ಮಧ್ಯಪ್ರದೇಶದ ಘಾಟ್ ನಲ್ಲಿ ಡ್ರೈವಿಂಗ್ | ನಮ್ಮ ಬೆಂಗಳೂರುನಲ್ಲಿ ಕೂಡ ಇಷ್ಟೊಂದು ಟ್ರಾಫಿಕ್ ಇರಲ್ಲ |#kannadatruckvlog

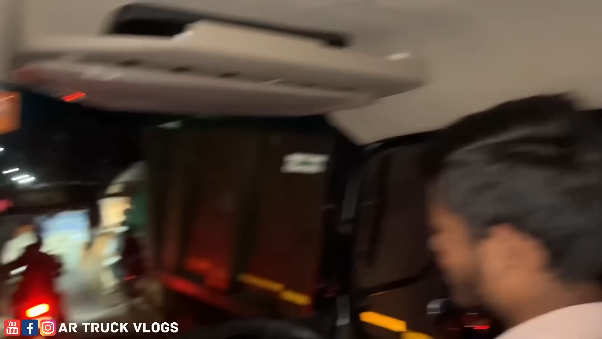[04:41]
1 ಕಿಲೋಮೀಟ್ರ್ ಇದು ಹಳ್ಳಿ ಗುರು, ಸಿಟಿ ಅಲ್ಲ, ಚಿಕ್ಕ ಹಳ್ಳಿ ಇದು.
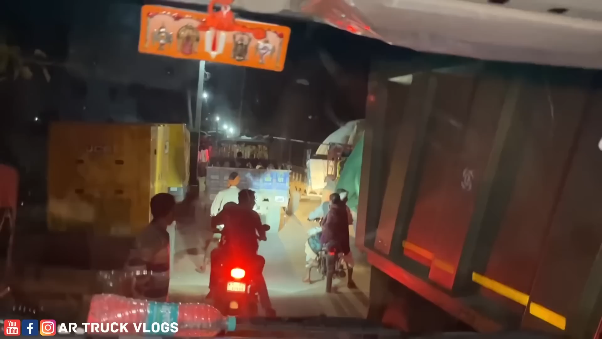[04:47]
ಚಿಕ್ಕ ಹಳ್ಳಿಲಿ ಒಂದು ಮಂಡಿ ಐತೆ, ಬೆಳ್ಳುಳ್ಳಿ ಮಂಡಿ, ಅದರಿಂದ ಇಷ್ಟು ಸಮಸ್ಯೆ. ಬೆಳ್ಳುಳ್ಳಿ ತುಂಬ್ಕೊಂಬಂದಾವ ಯಾವನ್ನೂ ಒಳಕ್ಬಿಡಲ್ಲ, ಎಲ್ಲ ಹೊರಗಡೆನೆ ನಿಲ್ಲಿಸ್ತಾರೆ.
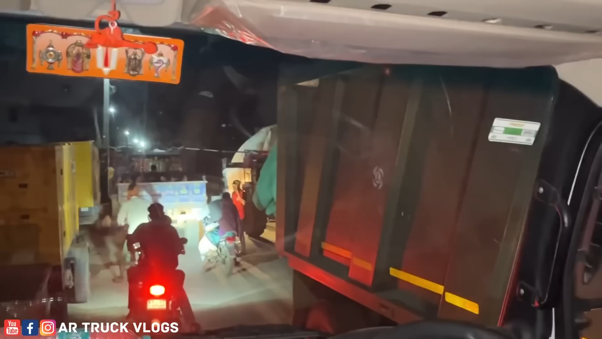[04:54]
ಏನು ನಿಲ್ಸ್ಕೊಂಬಿಟ್ಟವ್ರು ಒಂದು ಸೈಡ್ ರೋಡ್ಗೆ, ಇನ್ನೊಂದು ಸೈಡ್ ಎರಡು ಗಾಡಿ ಪಾಸ್ ಆಗ್ಬೇಕಂದ್ರೆ ಹೆಂಗೆ ಪಾಸ್ ಆಗುತ್ತೆ?
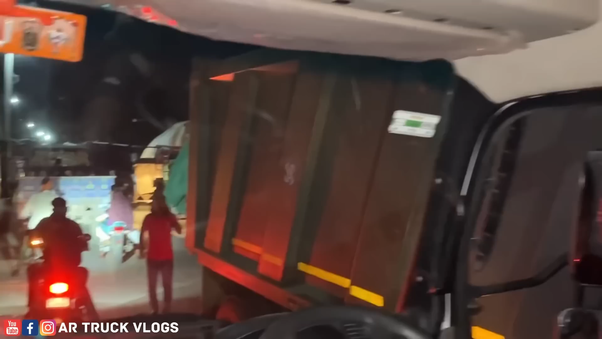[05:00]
ಅದಕ್ಕೋಸ್ಕರನೇ ಜಾಮ್ ಆಗಿರೋದು. ಏನಾರ ಆಲ್ಟರ್ನೇಟಿವ್ ವ್ಯವಸ್ಥೆ ಮಾಡ್ಬೇಕು. ಏನು ಗುರು
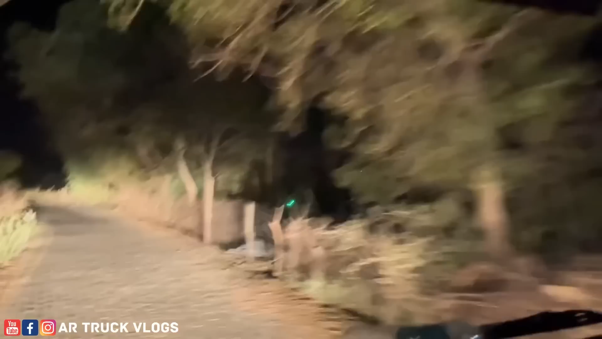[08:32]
ಇನ್ನ ಮುಂದ್ ಮುಂದೆ ಭಾರಿ ಡೇಂಜರಸ್ ರೋಡ್ ಐತೆ. 35 ಕಿಲೋಮೀಟರ್ ಅಷ್ಟೇ ಇದೆ. ಯಾವ್ದು ಹಳ್ಳೆ ಗುರು ನೋಡು,
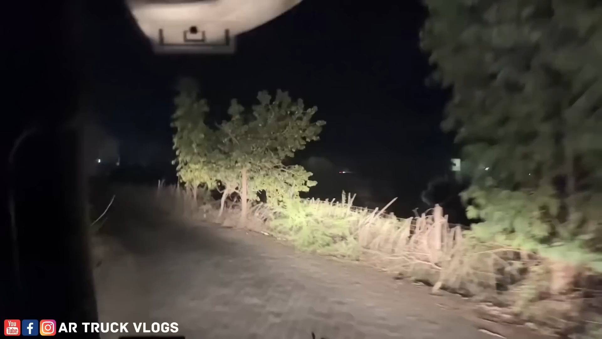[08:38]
ಹಳ್ಳೆಗೆ ಮಾರ್ಕೆಟ್ ಇರೋದು ಅಂತ ದೊಡ್ಡ ಮಾರ್ಕೆಟ್ ಹಳ್ಳೆಗ್ ನಾನು ಯಾವತ್ತು ನೋಡೇ ಇಲ್ಲ ಗುರು. ಇಲ್ಲಿಗೆ ರಾಜಸ್ಥಾನ್ ಮುಗೀತು.